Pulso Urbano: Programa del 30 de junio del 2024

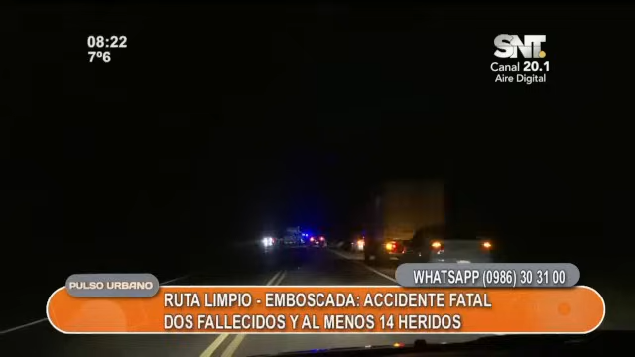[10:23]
Zona muy oscura, doble franja amarilla, ya que se habla de adelantamiento indebido. No veo niebla ni neblina a esa hora de la noche.